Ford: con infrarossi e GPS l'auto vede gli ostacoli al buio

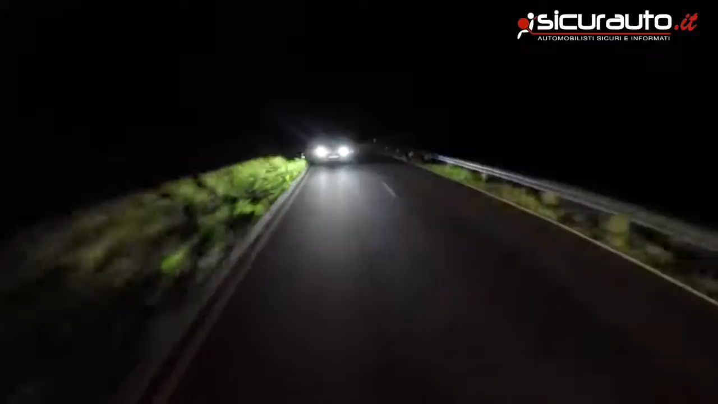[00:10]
Traditional headlights help you see what's ahead of you but the trouble is that's not always where you need to look. Potential hazards on the fringes of the road can often be hidden from the driver's view.
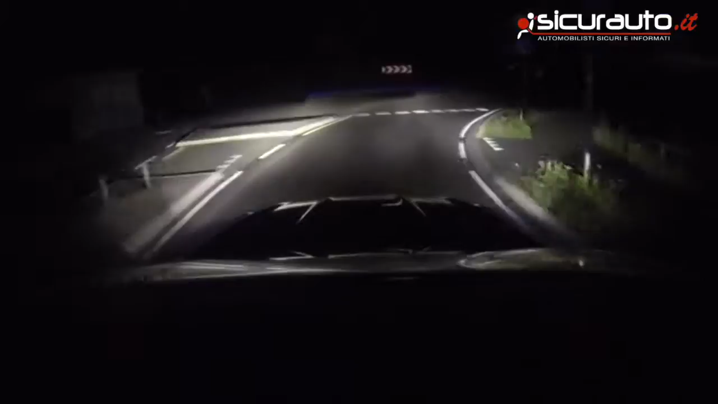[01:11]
For example at a roundabout the headlights show you the way you have to turn and shine on any traffic coming from the other direction.